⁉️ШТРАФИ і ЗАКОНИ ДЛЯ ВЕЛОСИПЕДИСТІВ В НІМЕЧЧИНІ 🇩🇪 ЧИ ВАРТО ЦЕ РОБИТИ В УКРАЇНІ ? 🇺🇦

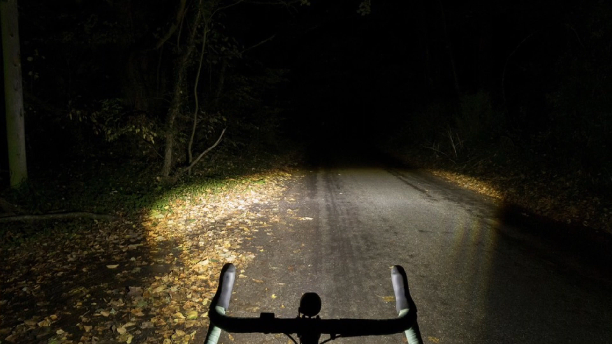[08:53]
А робить горизонт, і коли їде назустріч велосипидист, мотоцикліст, автомобіліст, ти його не сліпиш. Там відсікає горизонт, ну, і не задирати його вверх.